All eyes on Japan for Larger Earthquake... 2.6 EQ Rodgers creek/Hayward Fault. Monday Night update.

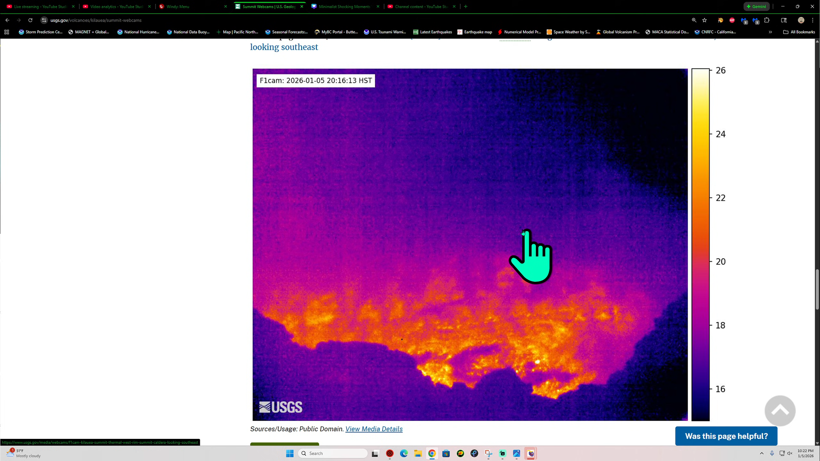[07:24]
There's a thermal image there. It still looks pretty hot, obviously.